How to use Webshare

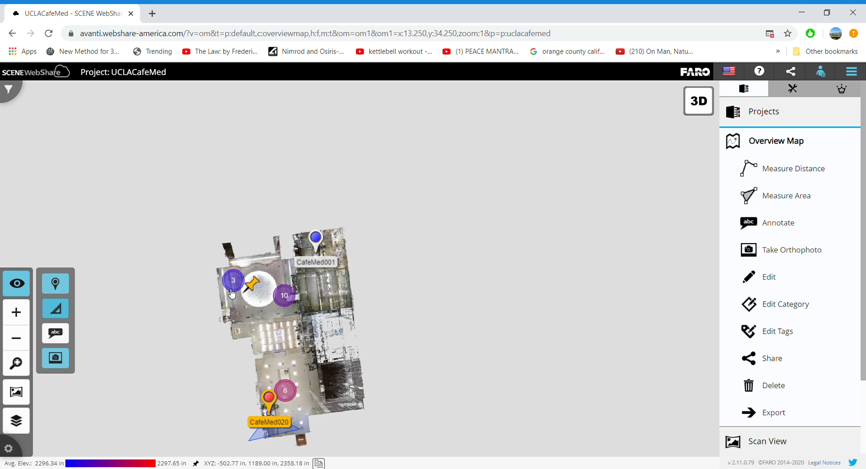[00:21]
with Avanti restaurant solutions now what we're looking at is an overview map of the project here is an individual scan and here's a group of scans let's go ahead and open up a group of scans and then click into an individual scan
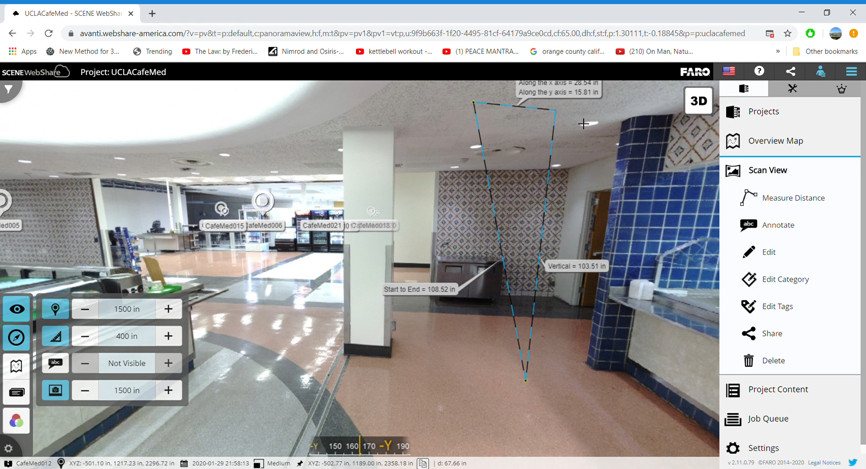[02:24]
inches from floor to ceiling you can do the same thing with your horizontal measurements as well let's go ahead and
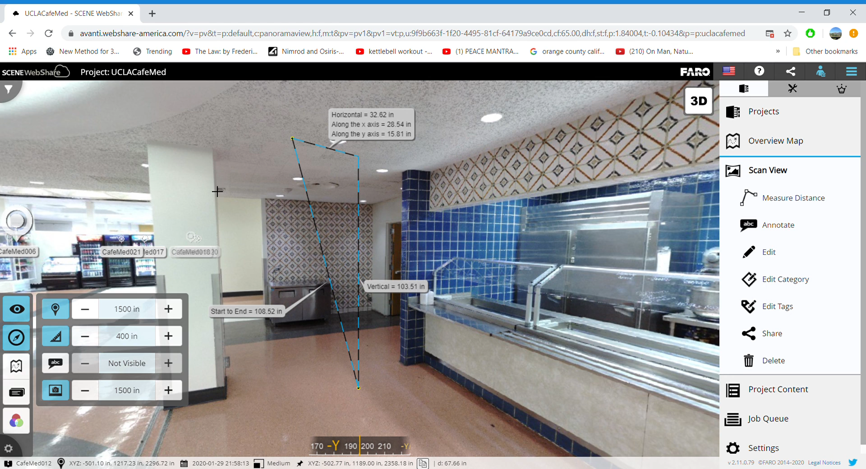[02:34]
measure to see how wide this pillar is hopefully it'll cooperate with us
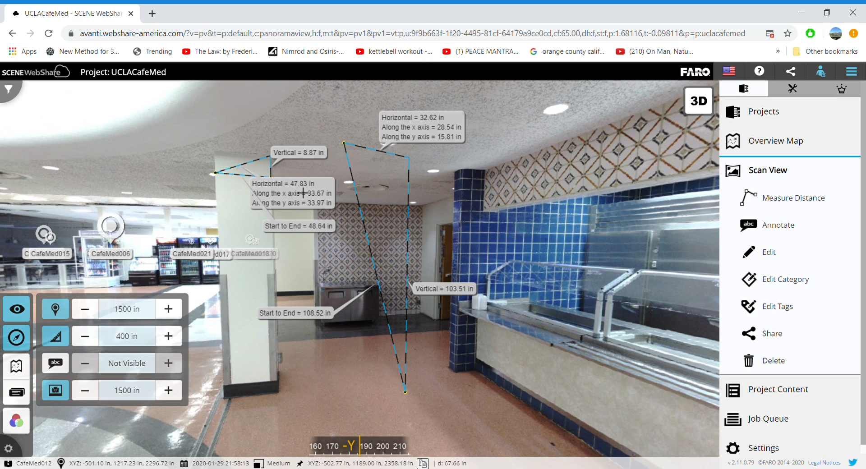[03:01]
we have forty eight point six four inches let's correct that for a true horizontal and the true horizontal is forty seven point eight three so now I'm going to toggle measurements off so they don't distract us and we're going to go and focus on annotations
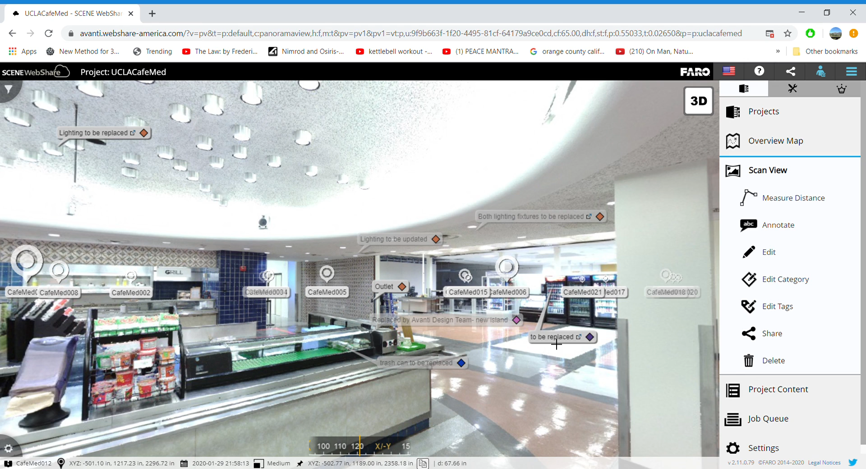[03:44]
this would be items to replace that are appliances I even label the trash can trash can this this glass door refrigeration unit let's see this coffee this coffee commercial coffee maker things
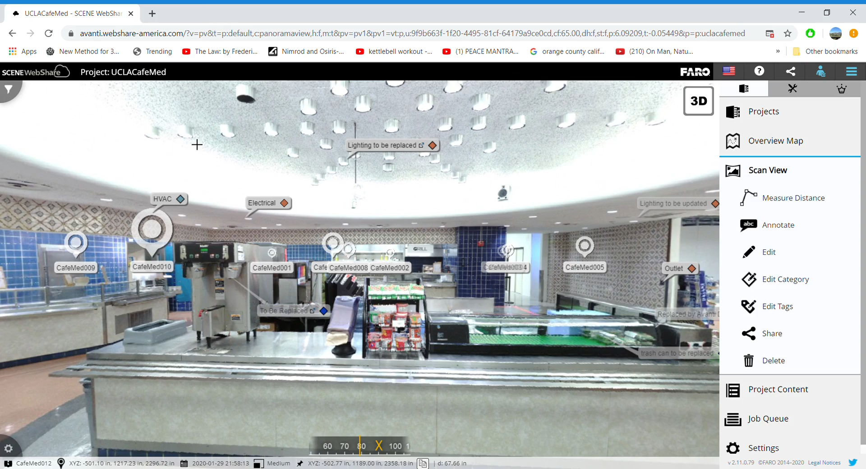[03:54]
like that but we've got a little bit too much information and let's say I just wanted to forward this model or even a screenshot of this with some annotations to just our electrician so we're going to want to filter
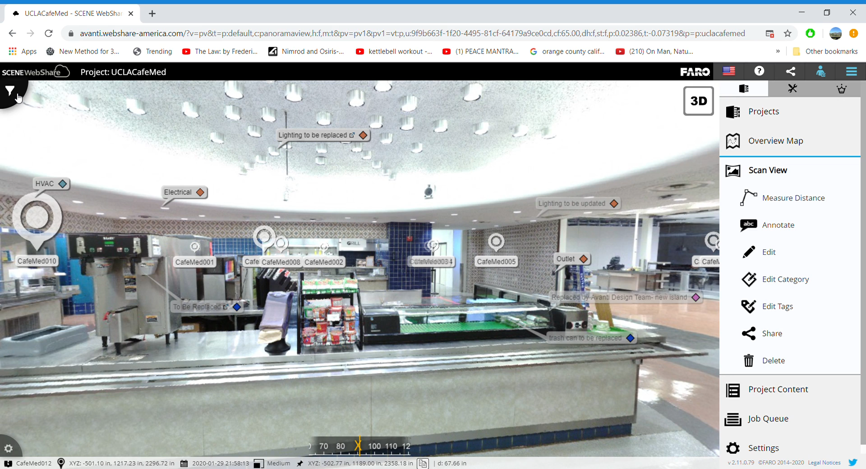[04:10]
out a lot of information so as not to overwhelm our electrician so this I've made appliances twice unfortunately electrical HVAC and installation
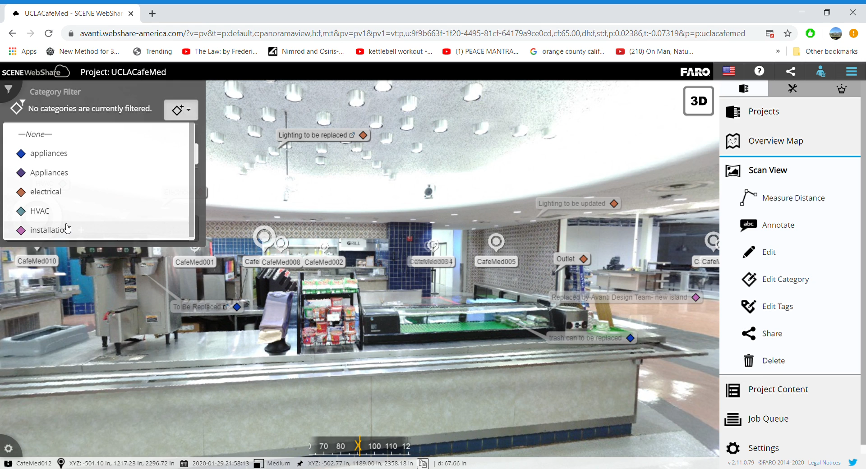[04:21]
in the edit categories area I'm going to click on electrical so that's the only thing that will become visible so
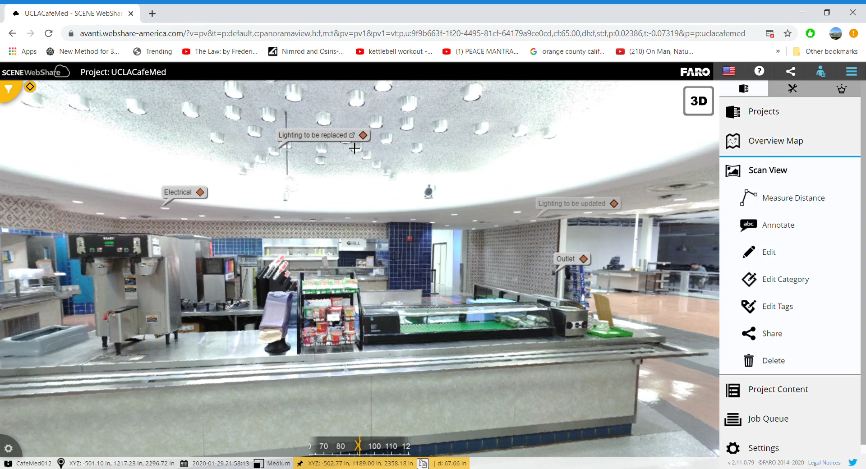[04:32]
now it's a much more cleaned up scan as far as annotations are considered for our electrician to review and receive
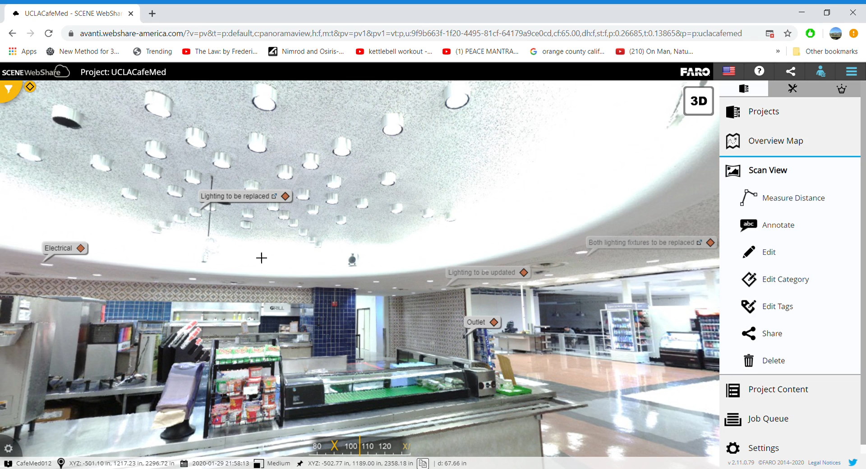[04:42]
as information in this annotation I've actually included a hyperlink I believe it's a the lighting that we're going to hypothetically replace that lighting with so just click on that